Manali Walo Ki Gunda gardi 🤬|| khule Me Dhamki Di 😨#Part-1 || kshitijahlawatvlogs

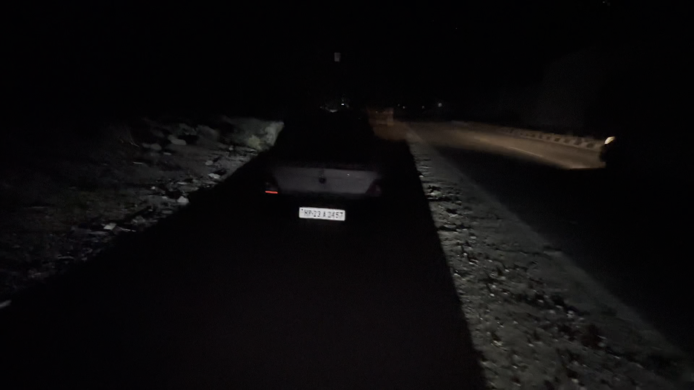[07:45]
टूम खड़ी है किसी की भाई ये पहाड़ पूड़ दिखन लग रहे हैं बढ़िया एक नंबर का मजा आ रहा है इतनी ठंड भी ना लग रही क्योंकि मज़ा बढ़िया आ रहा है बाकी भाई यहाँ की लाइटिंग देखो
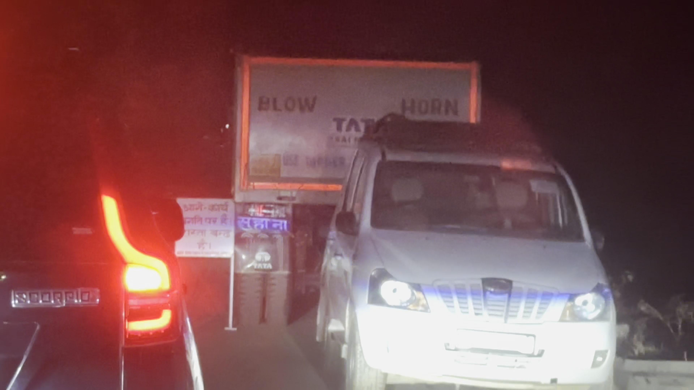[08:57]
क्या आ गया बंद है भाई आगे प्रगति पर है
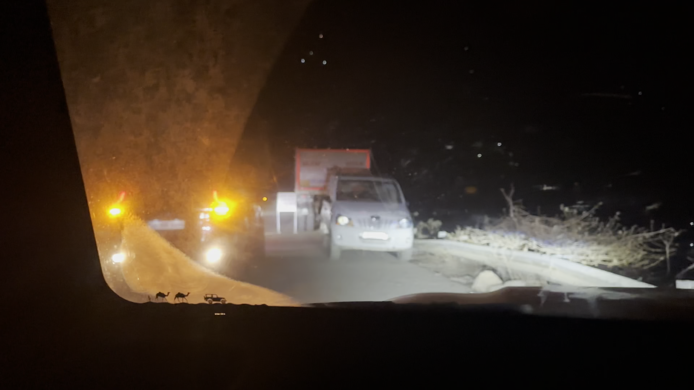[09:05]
मोड़ेगा रुका रहा तू कड़ा मोड़े है पर इन गिरेगा भाई लग रहा है भाई वो रास्ता बंद था मेरा कि आगे